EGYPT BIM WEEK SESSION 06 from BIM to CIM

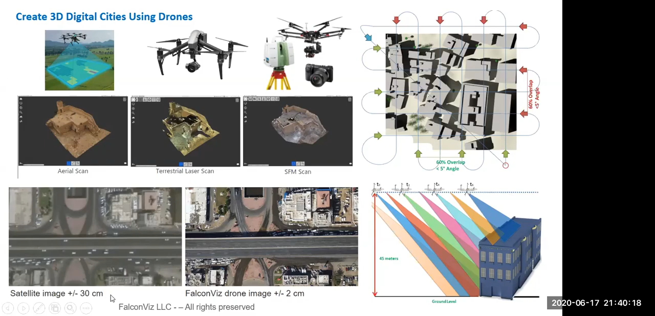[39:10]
طبعا دقة الدرونز بتوصل ل زائد أو ناقص 2 سنتي، بينما صور القمر الصناعي فيها الدقة ل 30 سنتي.